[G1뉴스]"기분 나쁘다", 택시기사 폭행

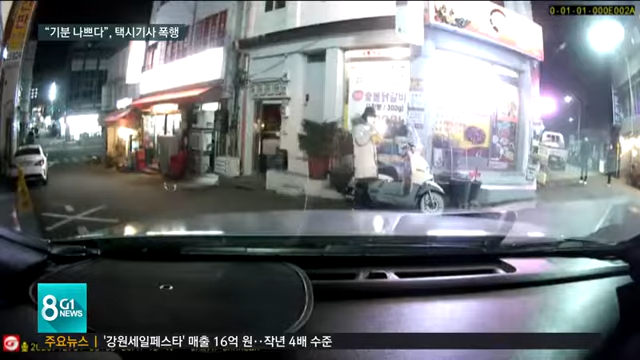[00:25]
당황한 택시기사가 차를 멈춰 세우자 이번에는 거친 욕설과 함께 손바닥으로 수차례 얼굴 쪽을 가격합니다.
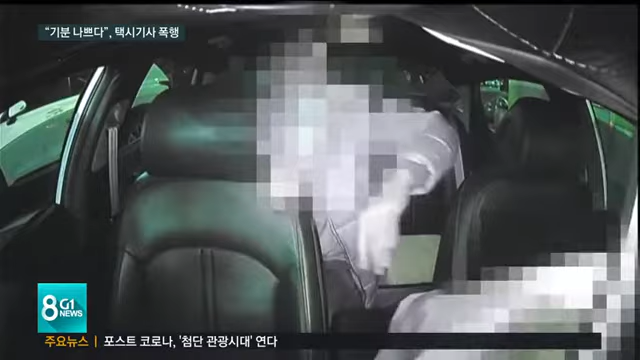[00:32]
폭행하는 순간에도 경찰에 신고하라며 당당한 이 남성. 말을 기분 나쁘게 했다는 게 이유라는 건데 택시기사는 횡설수설하는 남성에게 제 차 행선지를 물었을 뿐이라고 주장합니다.
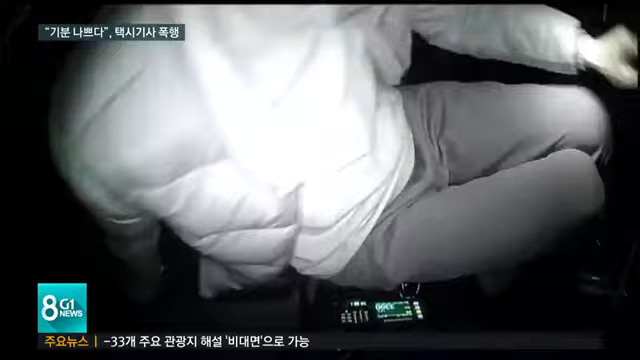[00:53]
기사가 차에서 내린 뒤에도 택시에서 10분 가까이 난동을 부린 60대 남성 A씨는 신고를 받고 출동한 경찰의 현행범으로 체포됐습니다.